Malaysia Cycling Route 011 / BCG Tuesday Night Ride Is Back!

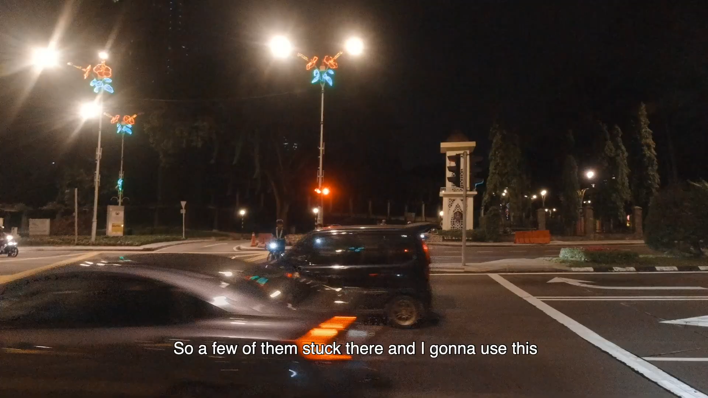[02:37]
So a few of them stuck over there. And then I'm gonna do this. Hey! Jump!
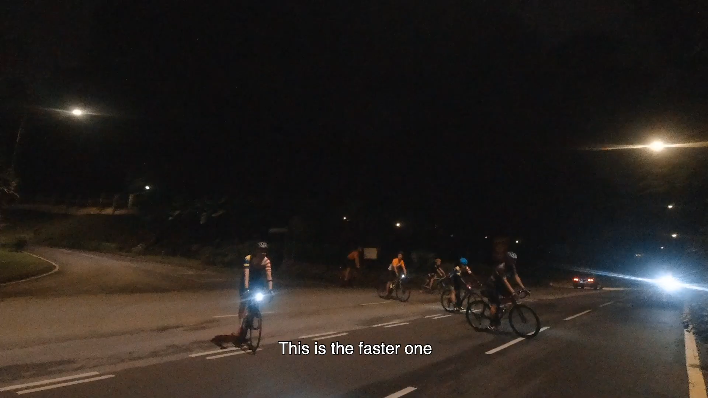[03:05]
This is the faster one. Ooh, power, Nazim. Another
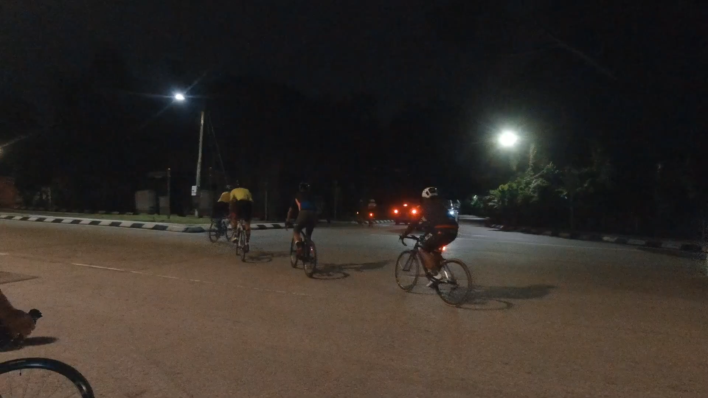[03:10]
power. Alright, man. Sure. Ride safe.
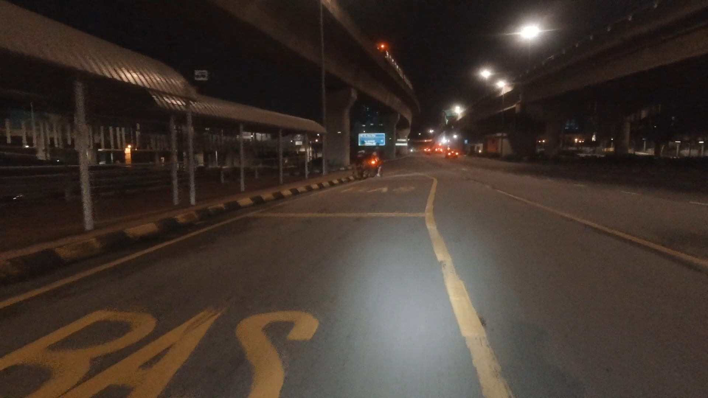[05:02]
stage of our ride. We are here at Abdullah Hukum Tea Station.